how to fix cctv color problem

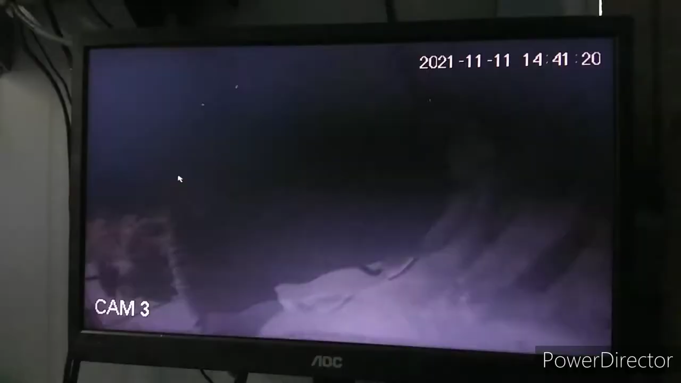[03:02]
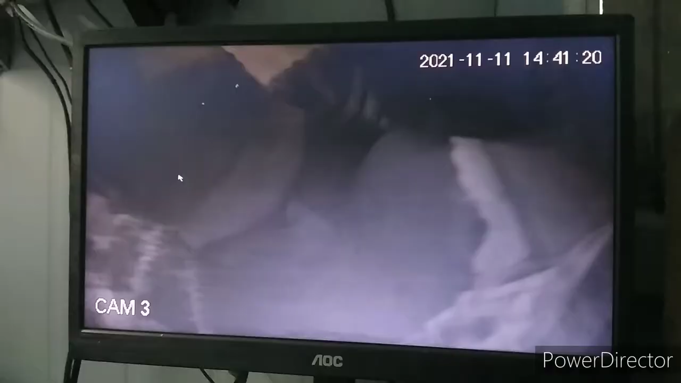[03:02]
ang ano nun is baka marumi na yung kanyang infrared,